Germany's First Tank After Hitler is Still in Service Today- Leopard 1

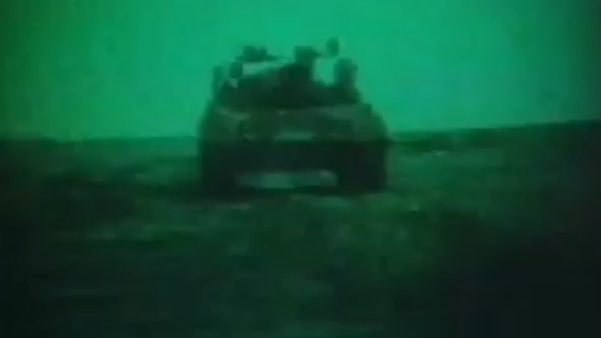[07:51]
enhanced NBC protection systems and night vision image intensifier equipment,
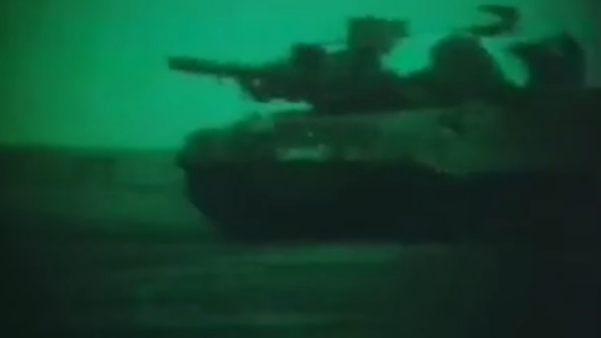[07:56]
while the A3 was configured with a new spaced armor and an integral storage bin at the back of the turret. This new armor consisted of several sloped planes featuring a characteristic wedge-like mantlet.